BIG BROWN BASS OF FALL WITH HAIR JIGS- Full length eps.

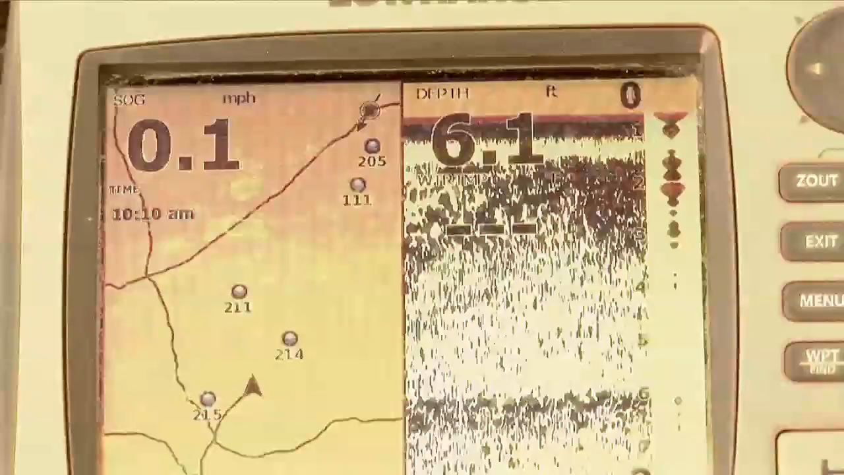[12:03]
On screen: depth 6.1 ft, speed 0.1 mph
The beauty is, in the shallower stuff, it's not like that. They live in this stuff. It's only seven, eight feet of water. They're sitting on here. It's not a real deep cottage lake.
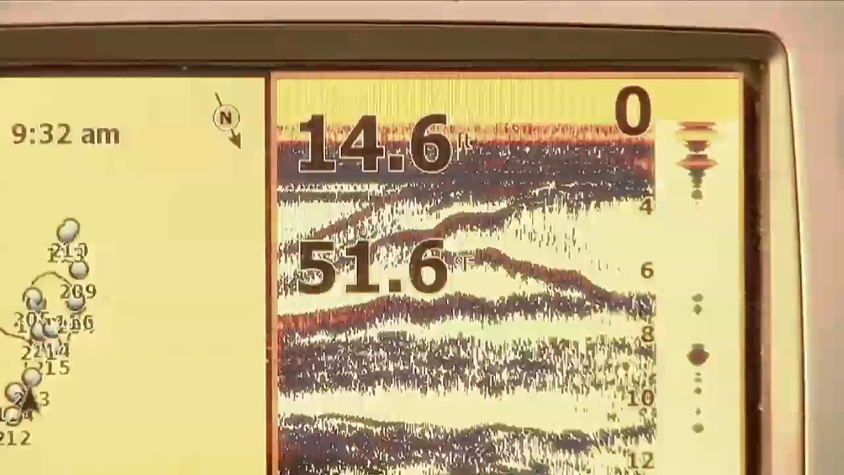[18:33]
It's like 50 degrees. It's great. And they're shallow. Don't worry about fizzing them. Do anything. Just catch them. Take some pictures.
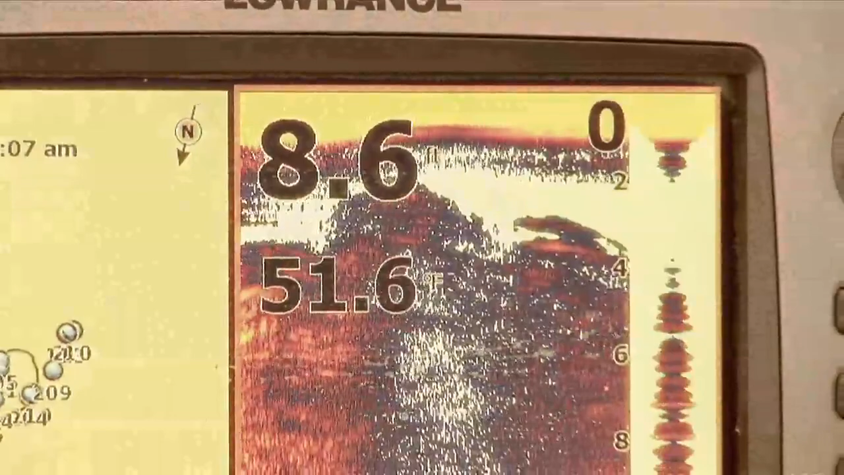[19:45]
We're gonna get some of those bigger fish. And I'm getting them. On the lift. Off the bottom. So. You know what. It just tells me. They're close to the bottom. You want that G close to the bottom.